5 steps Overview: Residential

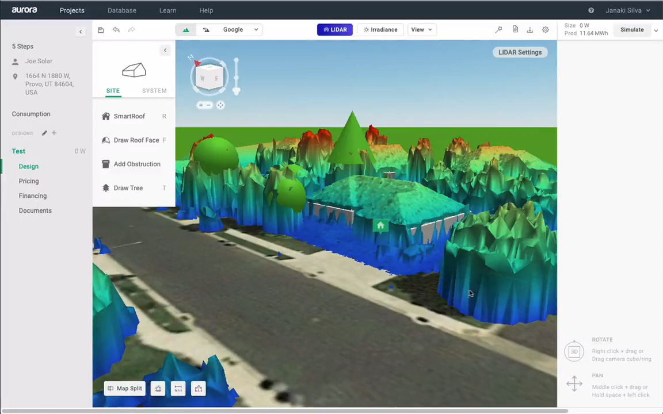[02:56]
For our premium users, select LiDAR to help adjust pitch and height with unprecedented accuracy. These data points will help guide you on how to adjust the pitch and tilt of your roof structure, as well as the heights of trees and obstructions.